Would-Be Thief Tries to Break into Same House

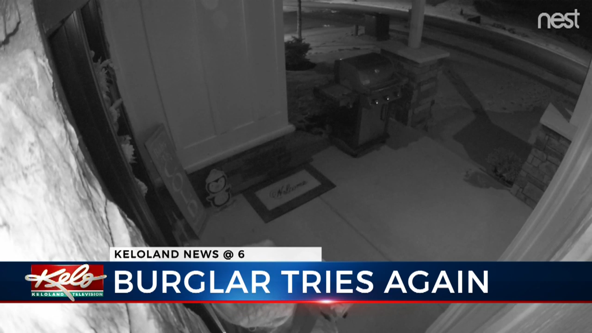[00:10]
Good evening. Same would-be thief, same house, different day.
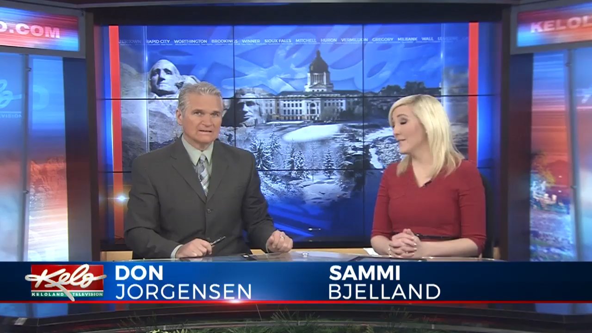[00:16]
Now this is the video that we showed you yesterday on KELOLAND News.
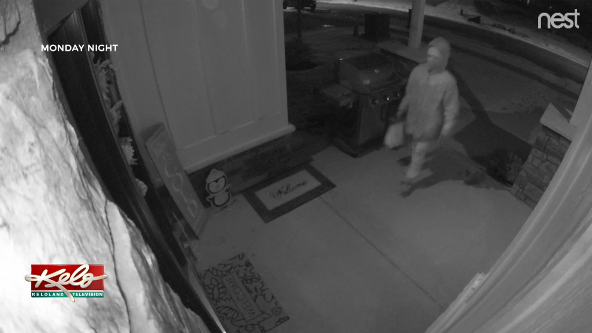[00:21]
As a homeowner caught someone on camera trying to get into his house, Patrick Major says that he and his neighbors
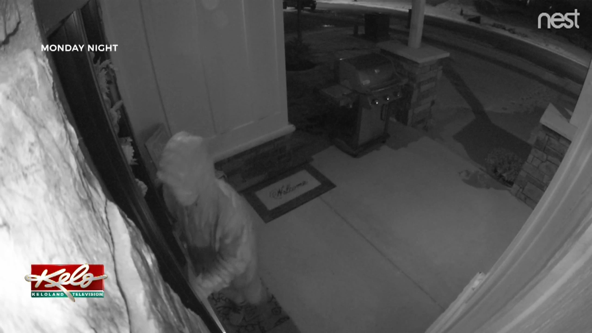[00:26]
are worried about their safety and the security of their homes. KELOLAND's Brady Mallory spoke with him and another neighbor today. Brady?
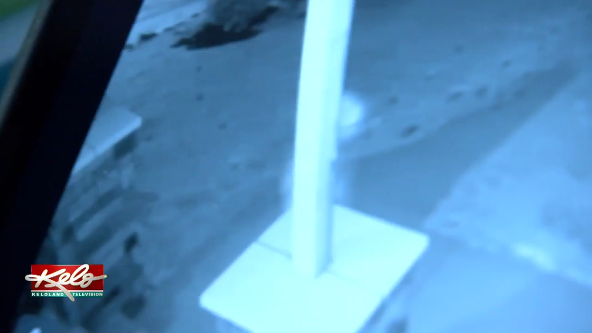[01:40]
In this latest attempt, the person walks down the street to another house.
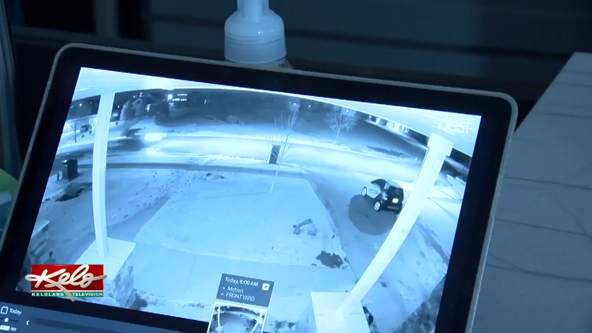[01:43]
At some point, a car drives by, pulls into this driveway, and then speeds off.
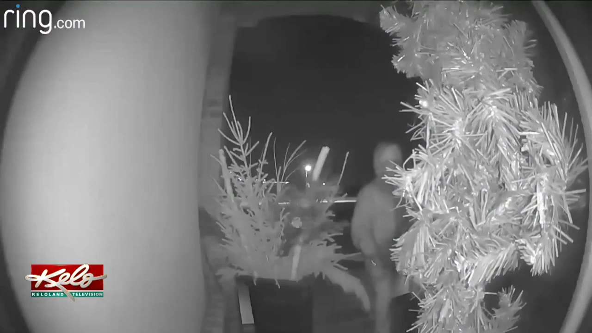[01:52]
Other KELOLAND News viewers sent us these videos and images, and it appears to be a person in the same jacket. And in this video, someone tries to get into a truck and runs away when security lights turn on.